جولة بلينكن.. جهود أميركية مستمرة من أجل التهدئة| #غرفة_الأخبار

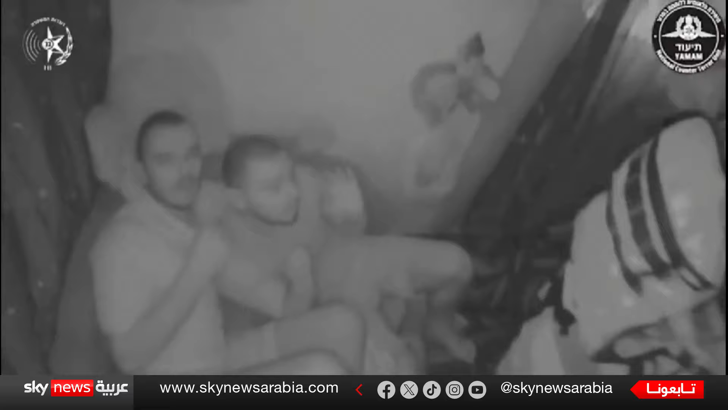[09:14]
الرهائن الإسرائيليين من أحد المنازل في مخيم أنصرات في غزة شاهدوا معنا هذه الصور هذا واحد من الرهائن الأربعة الذين جرى
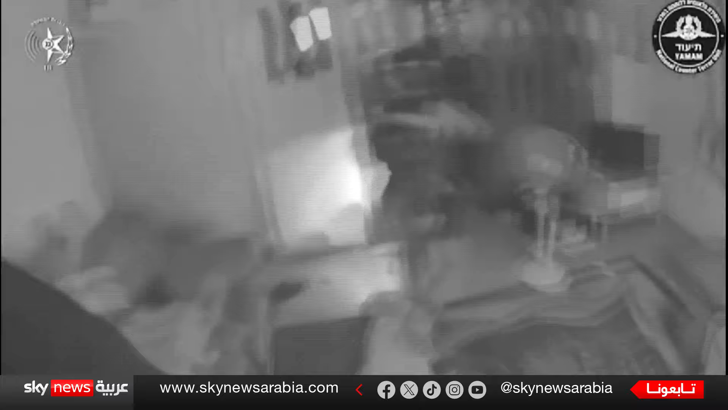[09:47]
إذن في مخيم أنصرات وكان فيه ثلاثة من الرهائن بينما